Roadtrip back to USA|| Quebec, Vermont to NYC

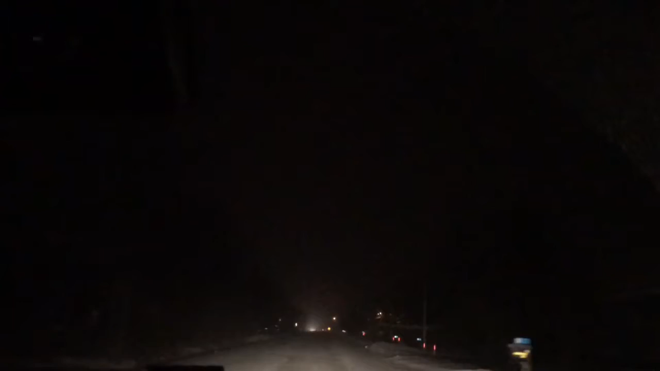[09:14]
It's snowing and in an isolated road. Why would this take me through this isolated road, man? It's like a highway, but without lights. Route 104. I've never seen anything like this. Yeah, we lost the GPS in the car. God, there's nobody here now. Thank goodness. After I don't know how many hours of being in isolated roads, we made it to the border.
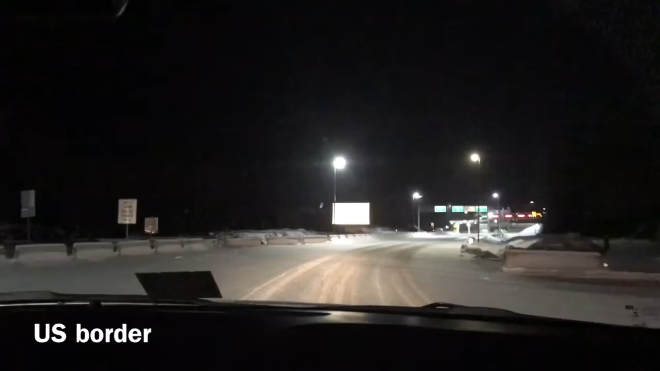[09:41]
Buses, cars. For 41 miles, continue. 69 south, 67 kilometers. Close, open. In Vermont. Good old USA.